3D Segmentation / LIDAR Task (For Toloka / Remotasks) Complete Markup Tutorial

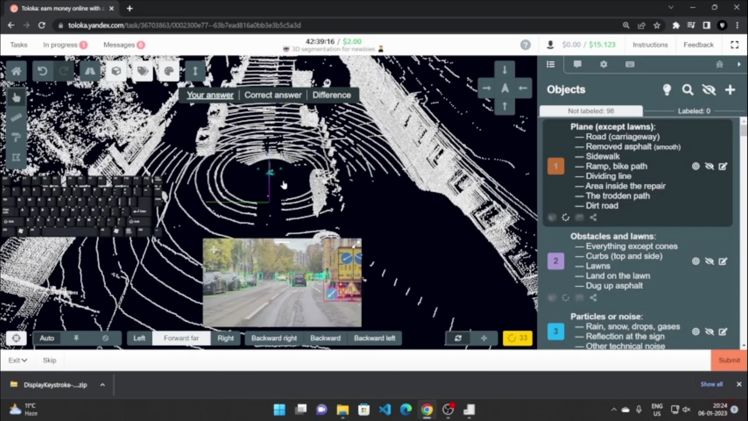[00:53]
is I'm going to start marking up the scene so you guys can understand, and I'm going to explain every tool that I use throughout the process. So first let's understand what is the job. Okay, as you can see here in this image, let me just make this a bit bigger so you can easily see.
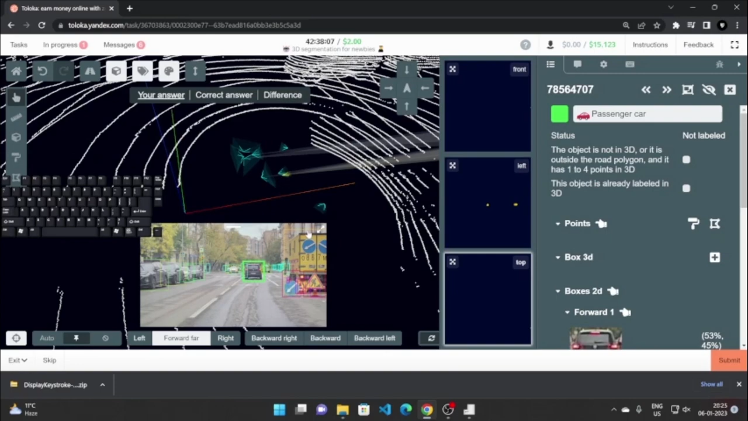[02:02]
These are the different cameras, and from here we can see that the points radiate out. Okay, so if I select this car right here,
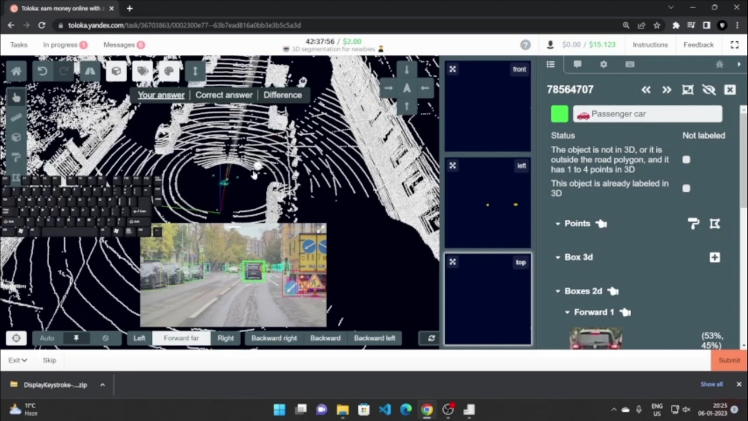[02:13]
we can see that rays, light rays, go from here, from the source, to the points in 3D space. These, like the back of the car, as you can see,
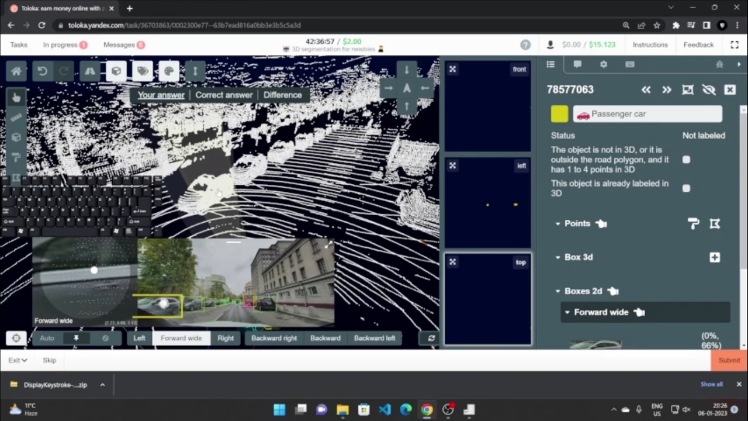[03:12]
this is, these points are highlighted, and what we have to do is make bounding boxes around them.
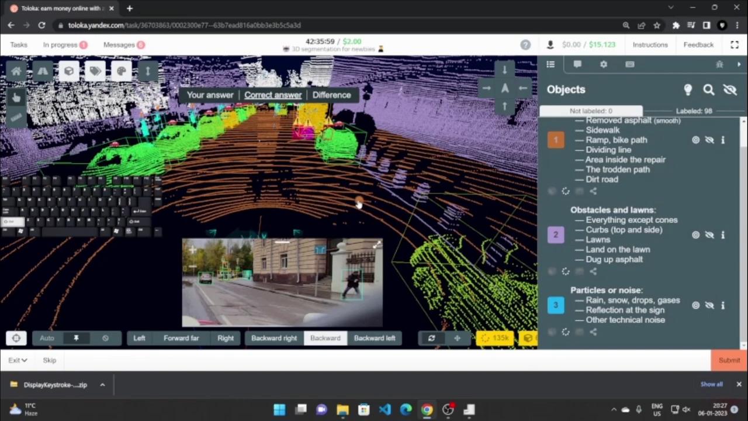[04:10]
Also the road or the plane which is walkable or which can be traversed is colored yellow or orange, and all the obstacles in the scene are to be marked by purple color. Okay, so everything like the buildings or like this fence right here has to be marked purple.
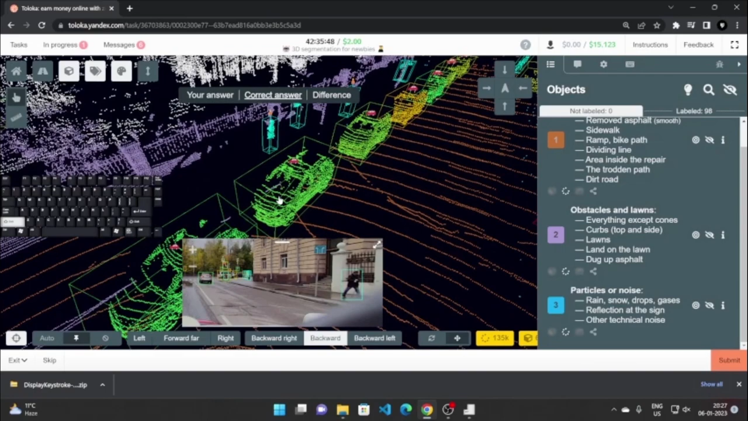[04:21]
The people are marked light blue, the cars are different colored. Okay, also you will see blue color dots, like let me just zoom right here, you will see blue colors, blue color points here. So these are dust particles or different noise which is in the scene, so we have to mark it as like that. Okay, so here you can see what is the color for what. So planes have orange color, obstacles and lawns like
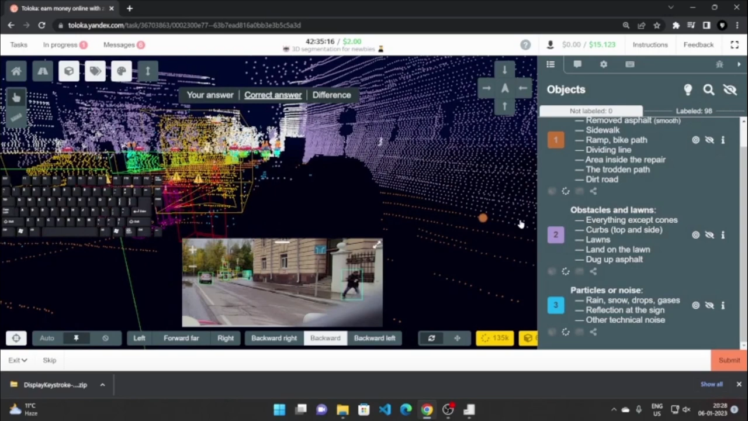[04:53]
grassy areas have purple color, the particles are noise is blue color. Also all let me just go into my answer. So you can see here is the different list of objects which are to be marked.
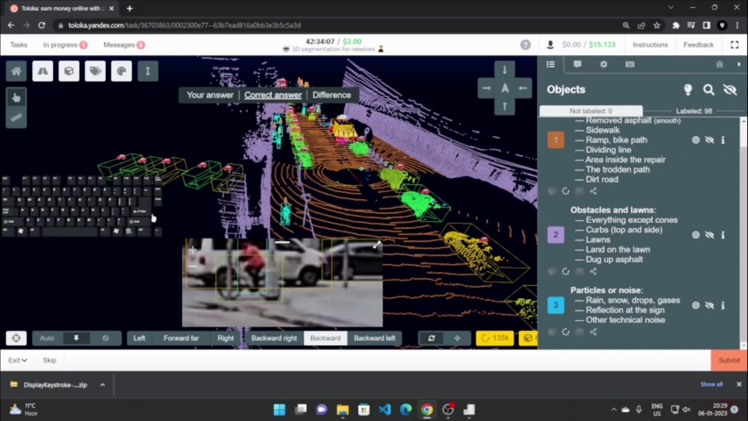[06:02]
If you press those, if you press this, then you will see that the points which are not to be marked, the points which are not to be marked are, they just disappear, okay? So you don't have to worry about them. And every point after, in the correct answer, every point, if I disable the points outside the road polygon, they are not to be marked, and thus they disappear. So this is the first thing you should do when entering a task, and just
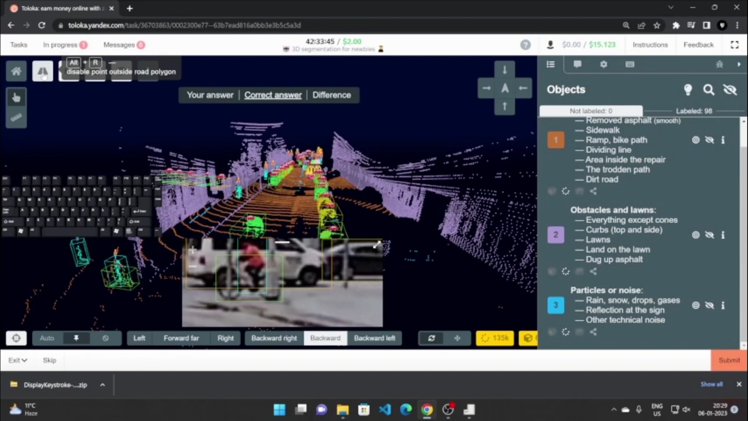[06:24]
disable it so you don't have to worry about it, okay.
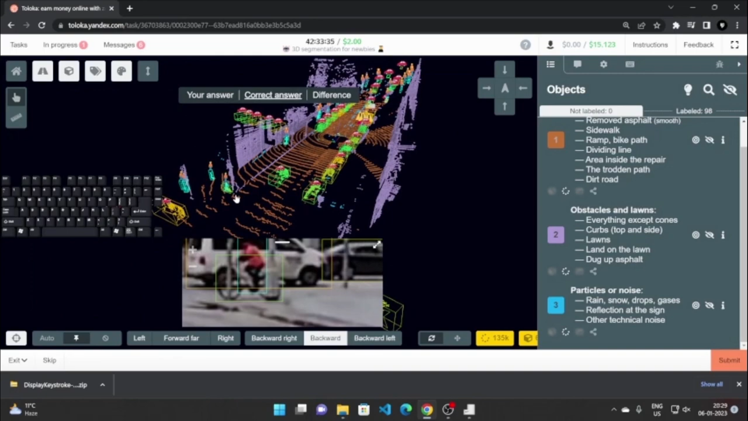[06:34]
Also, as you can see, there are particles below the plane, like this is the plane,
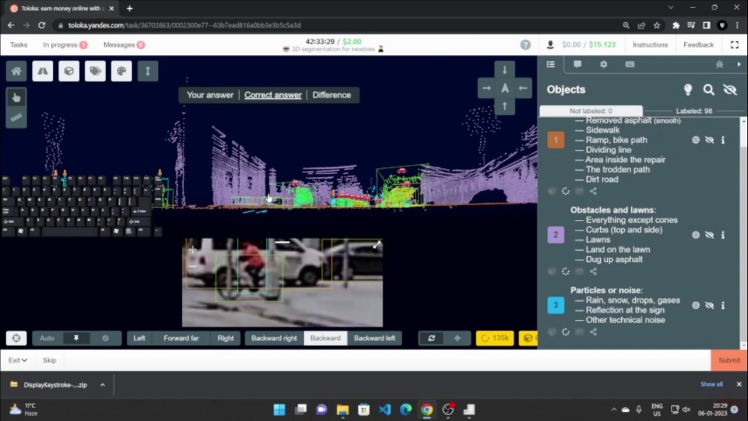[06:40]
and as you can see that there are blue particles below the plane also, so they have to be marked like so, like noise, okay.
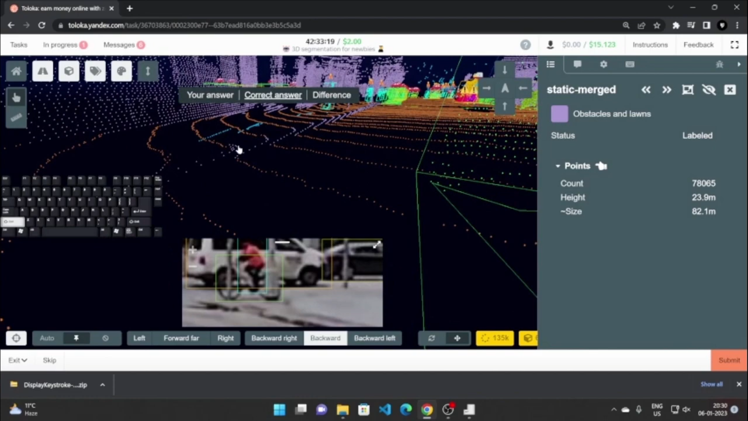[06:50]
Like let me just go bit forward, and you can see that they are below the plane and they have to be marked as noise, so we have to do this, okay. So this is the basically the job.
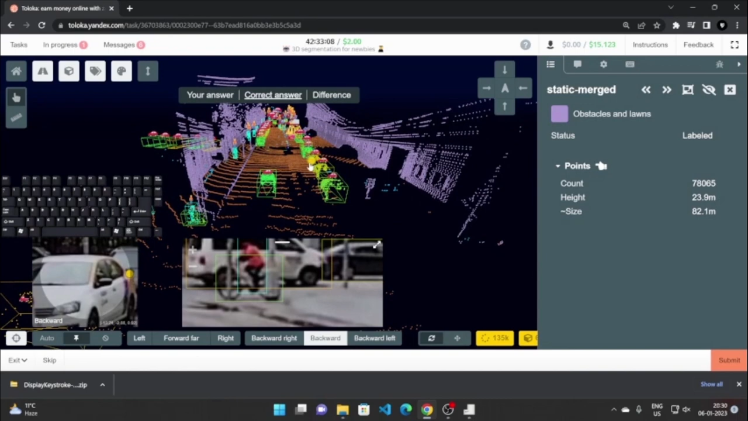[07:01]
Now how, let me just tell you a bit about the UI, so because that is a bit intimidating at first,
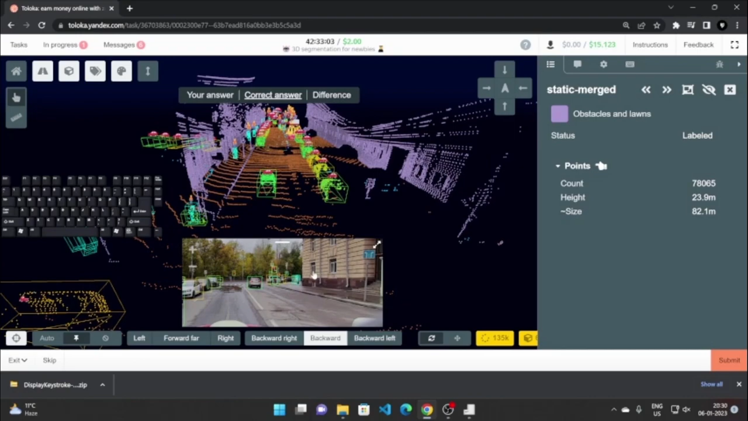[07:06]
so I will close here and I will just go back to where we started,
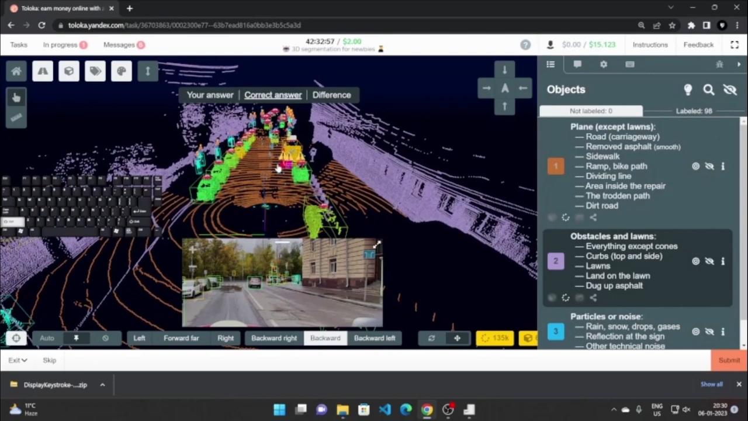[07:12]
and I will click on your answer, okay. So to look around, you just press the left mouse button and you can just look around, okay.
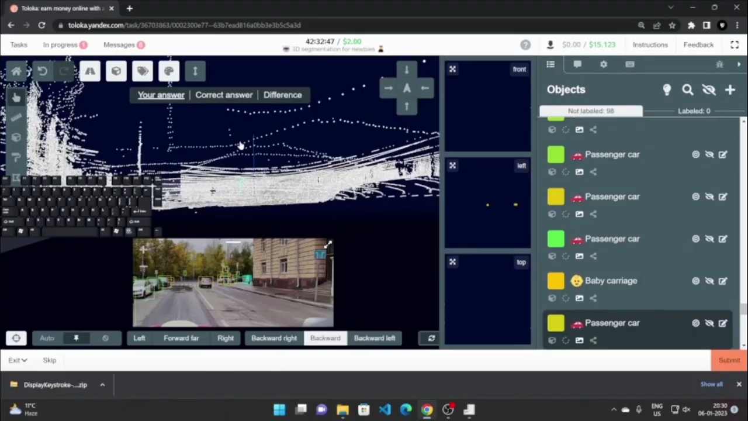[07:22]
Standing from a point, you can just look around, okay. Like this is a center, and we can just move around using the left mouse button. Now if I press shift, I will be able to move in 3D space.